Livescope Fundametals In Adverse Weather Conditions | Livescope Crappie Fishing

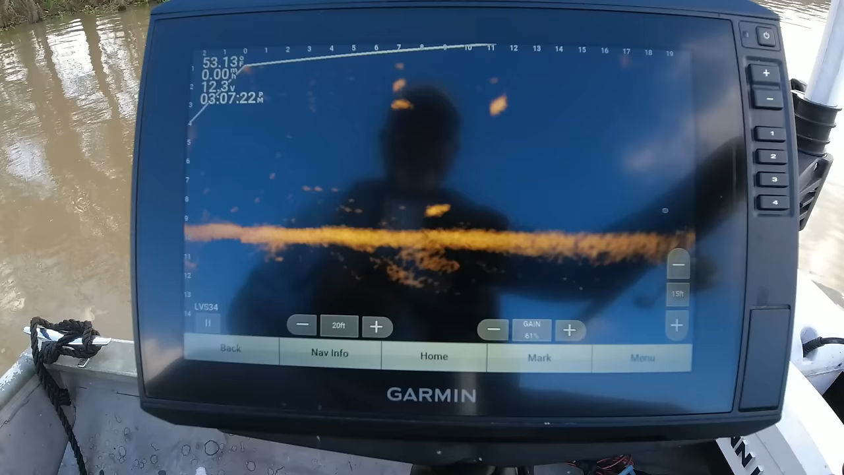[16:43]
Is that a gar? Might be that 3-pounder just sitting up there. It's probably gonna be a gar though, up there that shallow. He's glowing.
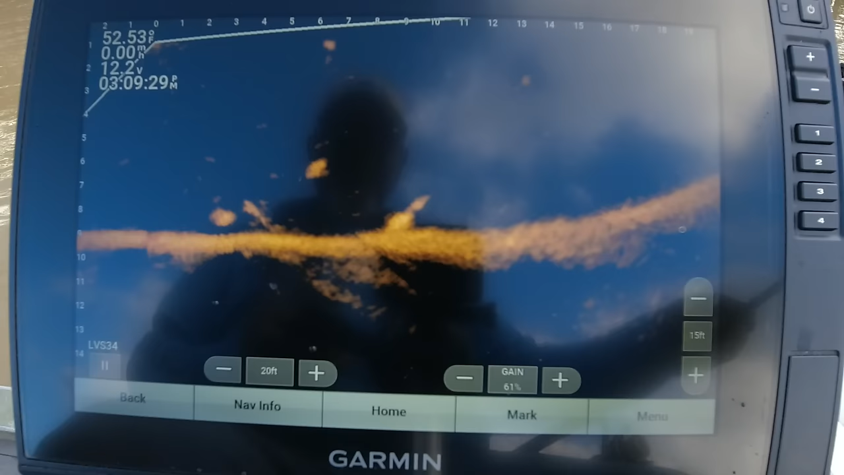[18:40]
See him down there on that bottom? 10 foot out. The little fish is getting ready to mess with my split shot.
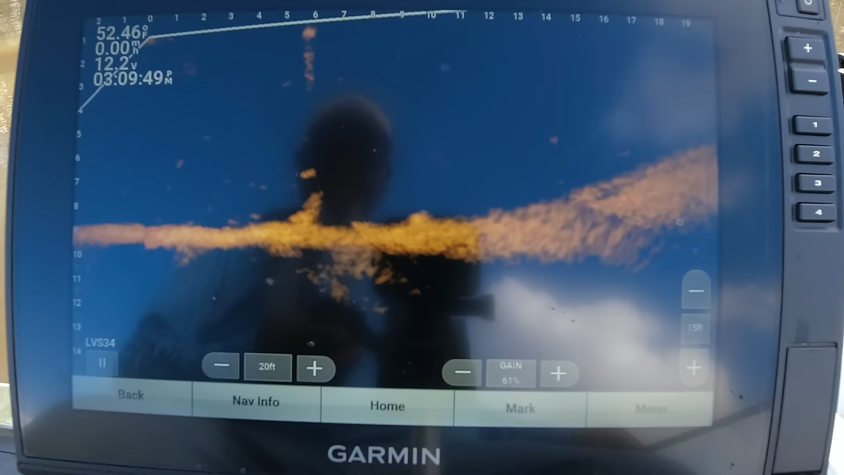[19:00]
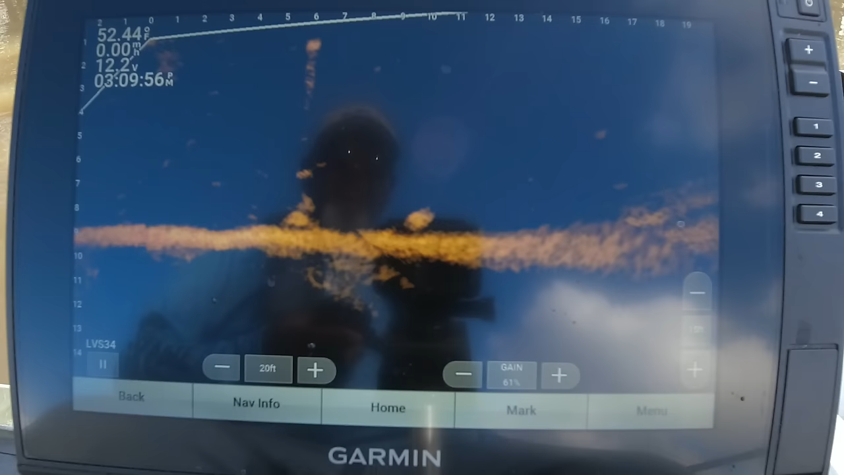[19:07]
There we go.
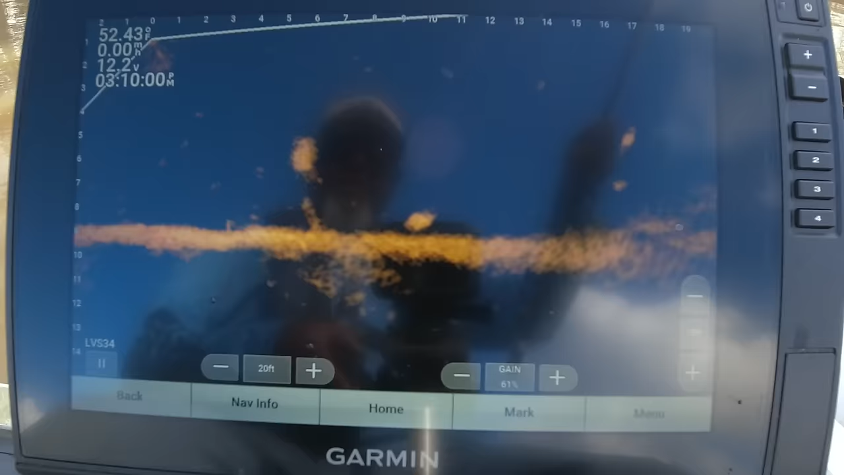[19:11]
Ooh-wee. Look at here, y'all. Like I say, come on in here. It's going to be a good fish there, y'all.
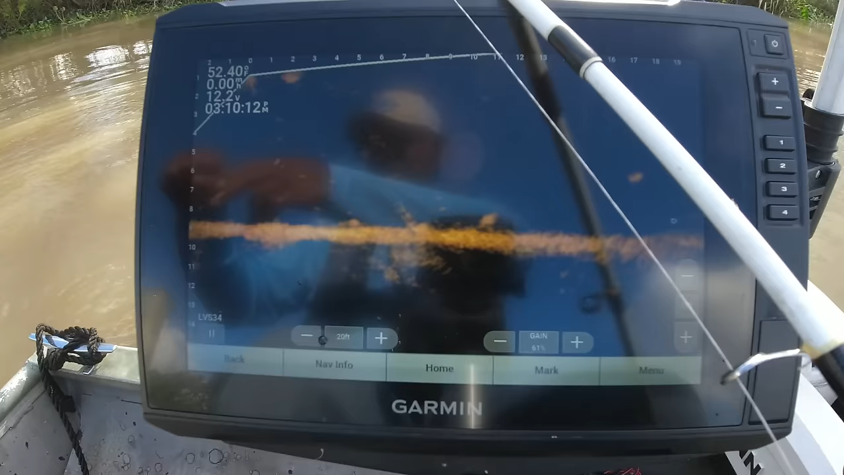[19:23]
All right, I'm going to just set this one on the floor, and I'm going to try to get that other one right there, too. Y'all hang with me. I'm going to try to pick up that other one. That's over there, sitting on the bottom. There's a couple of them over there. I'm going to try to get that one, and then I'm going to show y'all both of them.
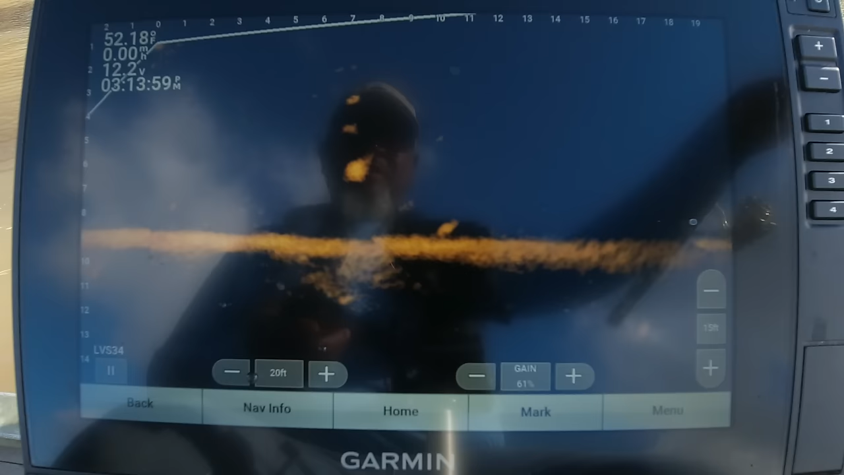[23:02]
On screen: water 52.18°F
He just so slightly picked it. He don't want to eat. He for sure don't want to eat. All right, I'm going to put it in his face and just leave it in his face. Uh-oh, come on, settle down, settle down. Settle down. The one I got on the floor back there trying to warn him, y'all. You better not hit it.
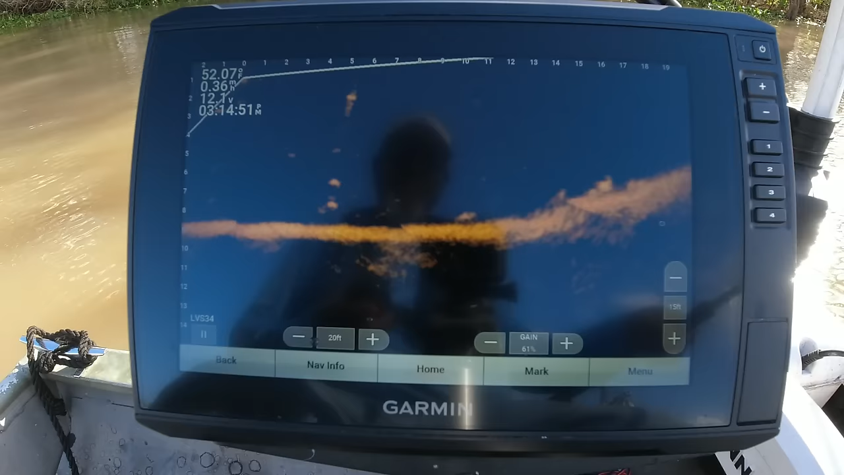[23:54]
Ran on the bottom like he a catfish. Still going, still going. There you go, just stop. Uh-oh, he's getting buried in there, y'all. Can barely see him.
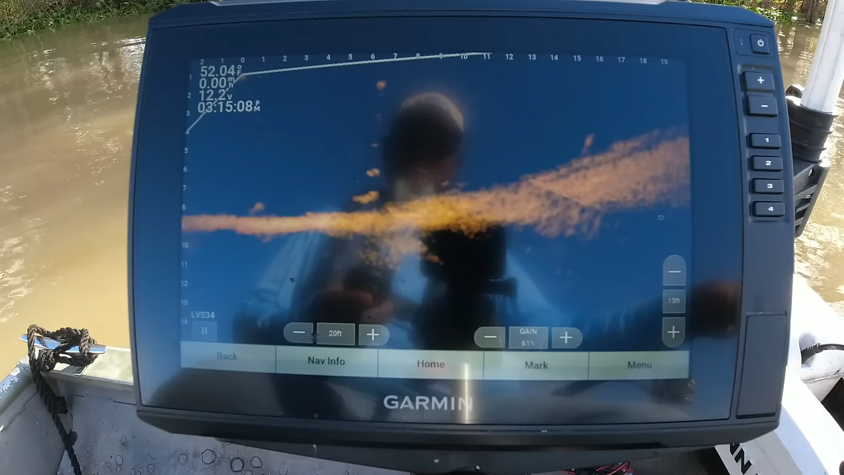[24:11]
Barely see him right there. Just gonna put it in his face and yeah, he's still swimming though. See if I can put it in his face and just leave it there.
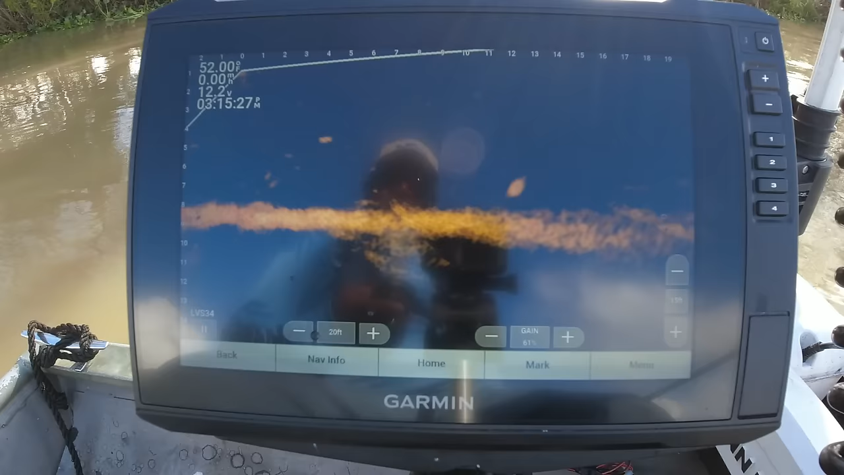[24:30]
Yeah, he up under that.
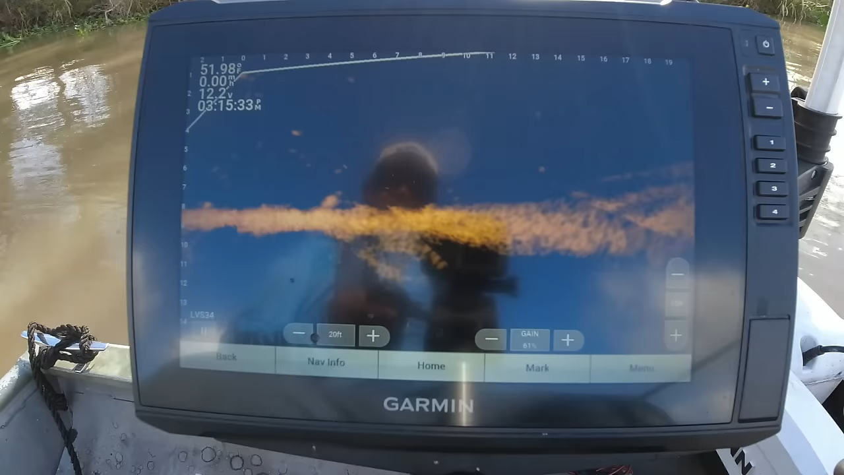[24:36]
Come on. Not gonna do it.
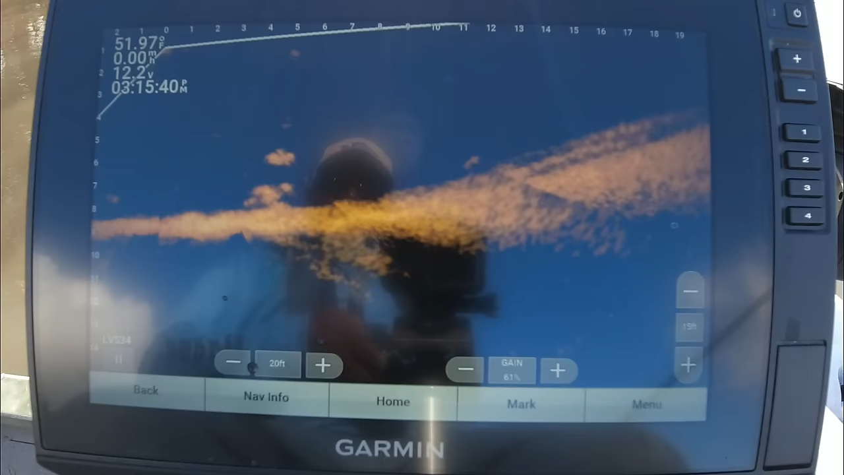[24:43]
Uh-oh. He didn't want no action on it. Let's try this other one right here.
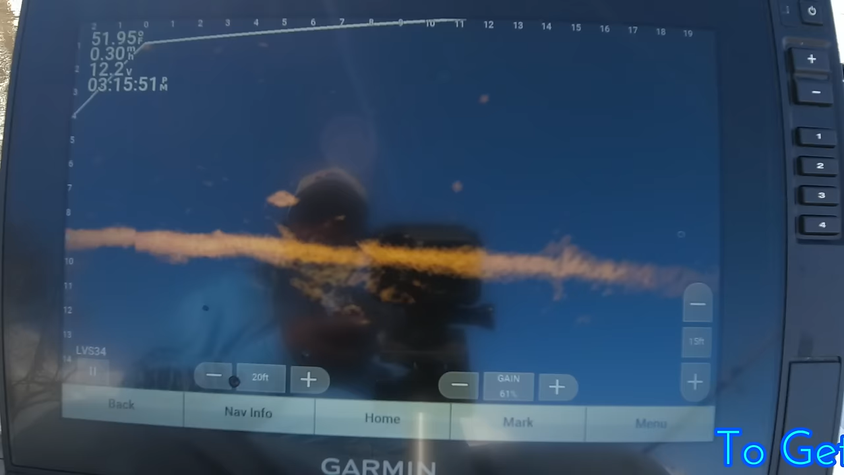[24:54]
See if he'll go for it.
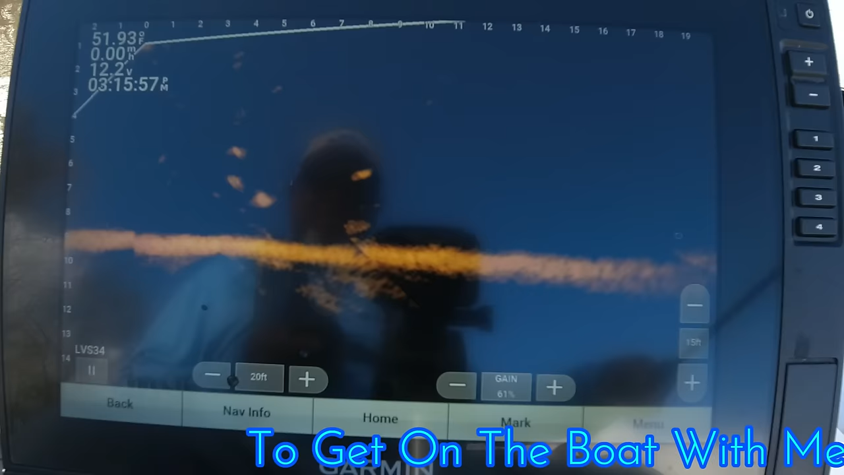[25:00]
There we go. Just what I want.